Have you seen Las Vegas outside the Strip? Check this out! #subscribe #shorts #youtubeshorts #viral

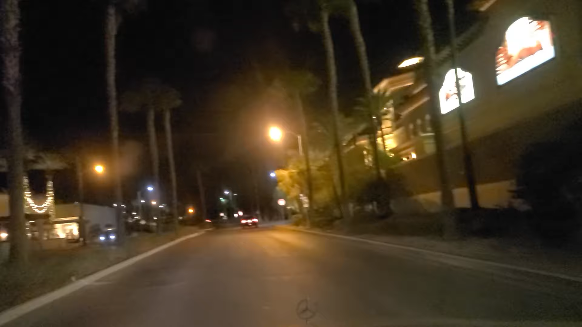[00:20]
I don't want to have to walk all that far through the parking garage as security passes the other way. And we're going to make a left here onto Village Walk Drive, through the heart of Green Valley District, or the district here at Green Valley.
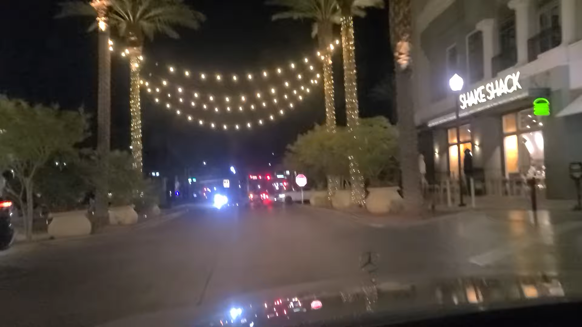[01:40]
And we're approaching, once we get past this stop sign, the Green Valley Parkway. The PF chain's over there off to the left.
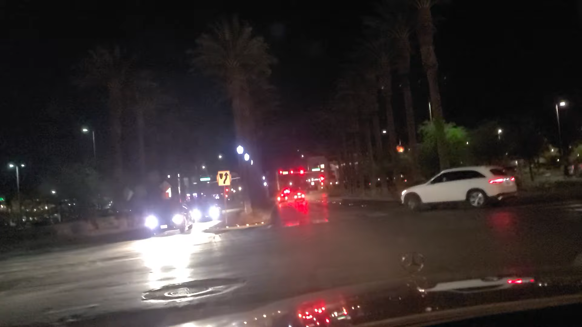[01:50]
We're going to go ahead and make
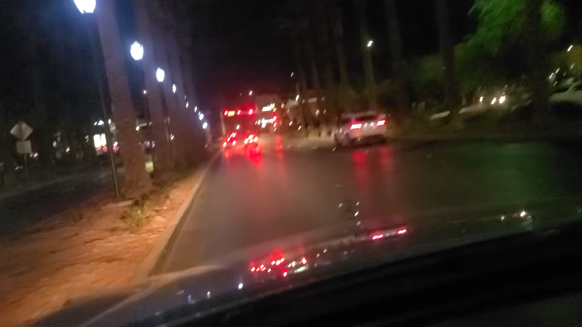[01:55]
a left to go north here on Green Valley Parkway.
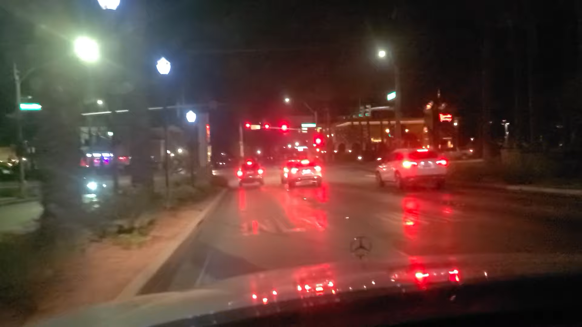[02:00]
As we await our turn. Cheesecake Factory across the street there.
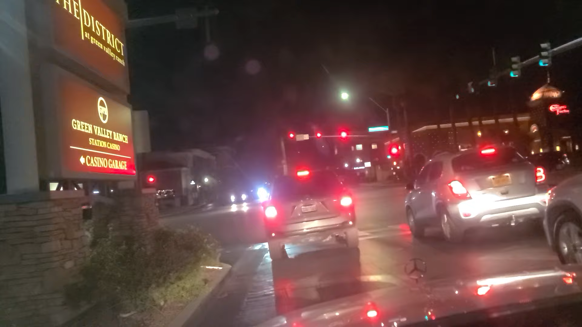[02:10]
And you've got PF Chang's over here on this side. And we've just waiting here for our turn signal.
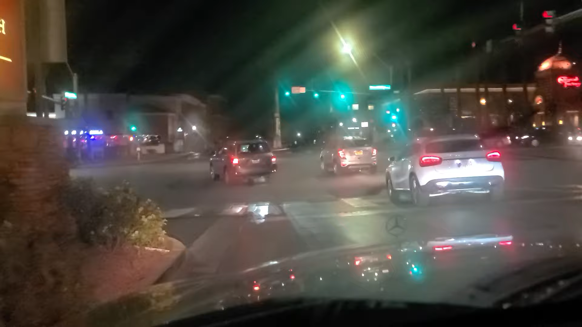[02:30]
And we finally got our turn signal. Try and clean the windshield a little bit here.
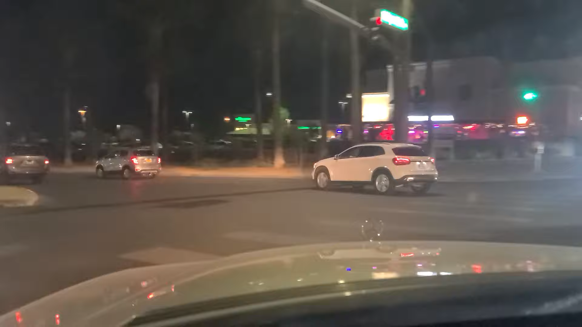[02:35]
So we'll hold foods over there on the northeast corner. As we get over here to the I-215 west turn lanes.
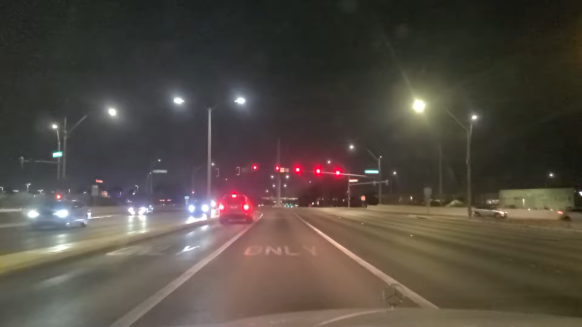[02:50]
And we're going to take the 2-15 up here to Paradise Road, which will carry us underneath the airport. And we're going to get some of this sludge out of the way as our light turns green. And we head west on Interstate 2-15 here. Claim jumper there in the background.
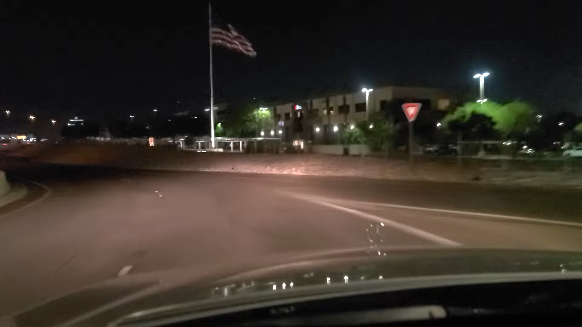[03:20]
2-15 beltway circles all of Las Vegas except for the eastern part, which was never completed. For whatever reason. And we're approaching, actually it's just a little after 9pm here on a Monday night. As we get over, we can see a lifted, what looks like a Chevy there in the middle lane. With its green neon.
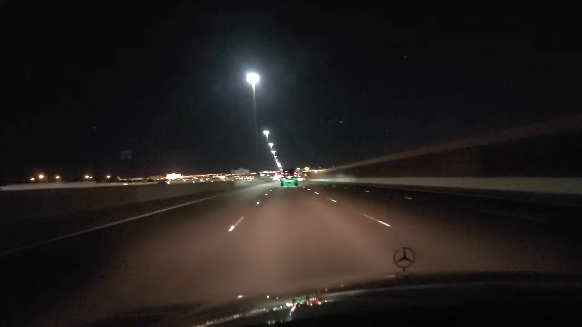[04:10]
Or as others have corrected me, Pecos Road here in town. Major north-south artery here throughout Las Vegas. And there is the aforementioned Chevy pickup truck getting over in front of us. With its green neon lighting underneath it. That is quite a spectacle. And just a reminder, if you like what you see, please like and subscribe to our channel so we can continue making more of these videos.
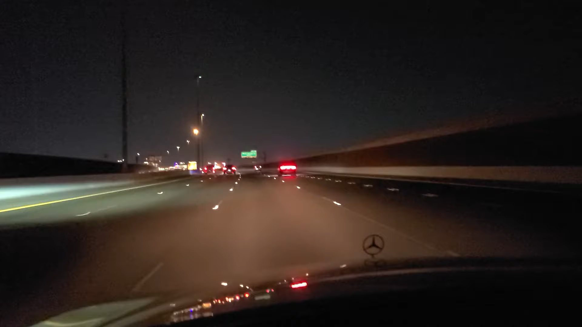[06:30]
I believe it's off of Bermuda and Warm Springs. Bermuda Road and Warm Springs. If memory serves. And we're going to get off here at the airport. Exit. You can see the strip there. In the distance beyond the interstate signs.
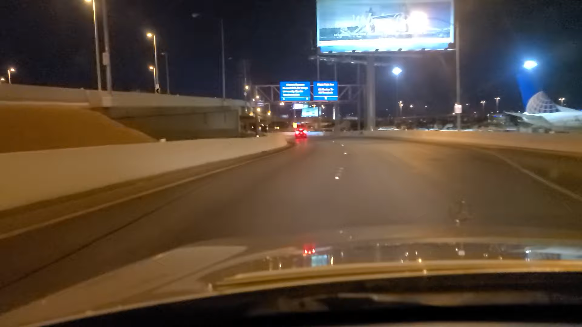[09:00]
And we are going to go on the bypass here. Instead of going over to Terminal 3. You can see the parking garage there. For the airport. Right there.
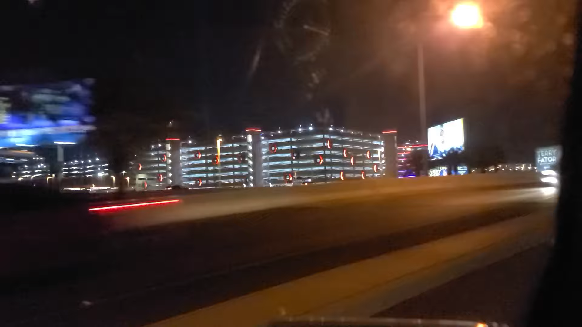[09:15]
And we come up here to the light.
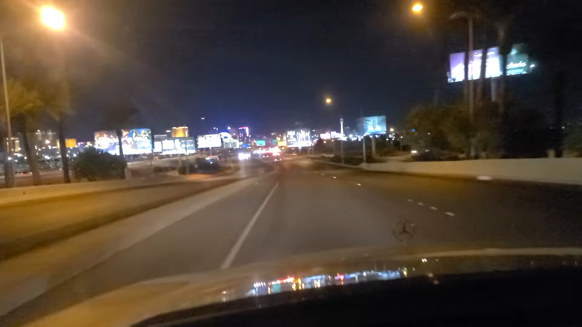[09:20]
And I believe it's Russell Road. As we want to go straight. Come up to this light here at Russell Road. You can see some billboards there. For Mark Stewart. Paris Caesar Rewards. As well as Virgin Hotels.
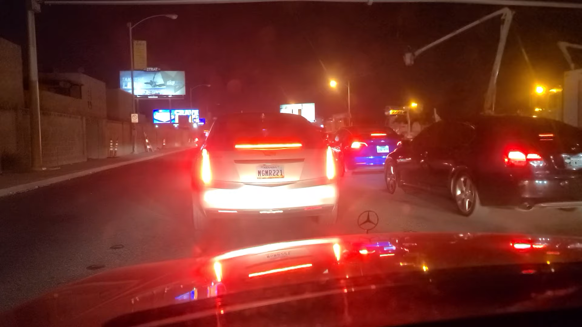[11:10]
And just a reminder. Please do like and follow us on TikTok and YouTube. We really appreciate it. Let's see all of the traffic here at Tropicana. I'm not sure why the lane we're occupying is not moving.
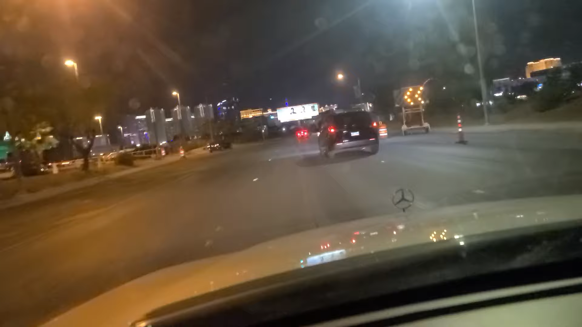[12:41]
Center Drive. And the strip there. Behind. The billboards. And just a reminder. If you'd like to see. Please like and subscribe to our channel. So we can continue making more of these videos.
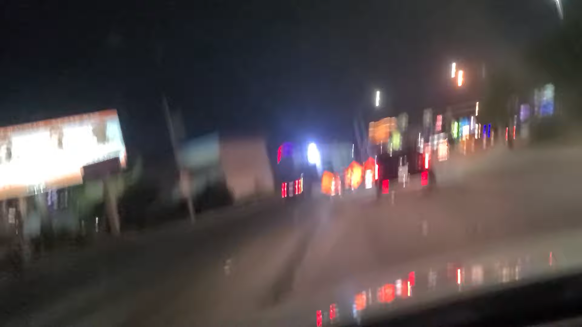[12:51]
If we get up to over a thousand subscribers. YouTube a monetized channel. We can use that to send our son to college. Totally free to you. No cost whatsoever. And also on TikTok. Please like and follow us on TikTok as well. We really appreciate it.
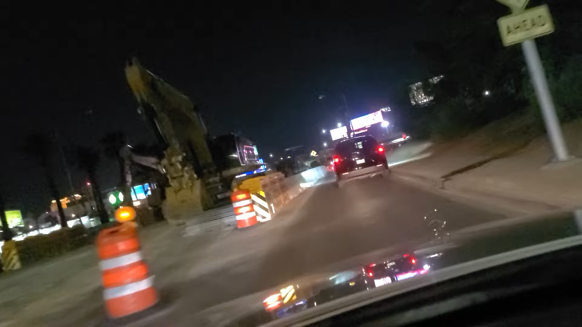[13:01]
We need to get up to 10,000. Followers on TikTok. And they're still calling this. Paradise. North. As we get around this individual.
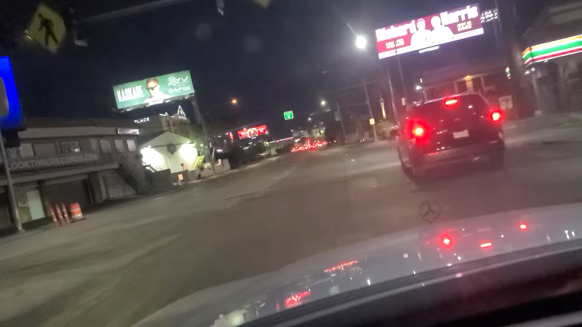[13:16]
At the side street says University.
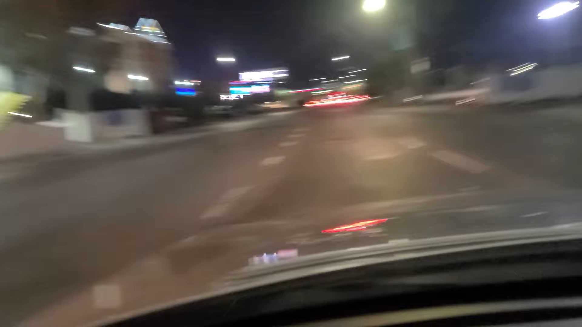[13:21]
As we approach Harmon here.
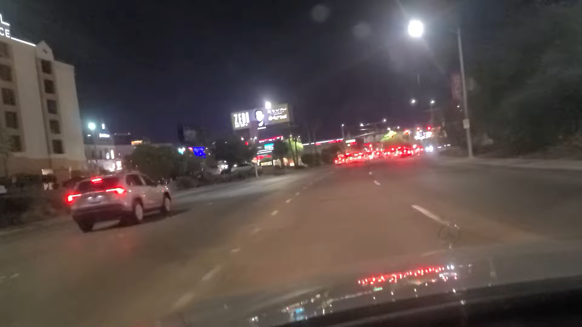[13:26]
And we finally got the green light here at Harmon. But this minivan. From Washington. Wants to. Change its mind. Here at the last second. University Center Drive. Where we marry back up with. Paradise.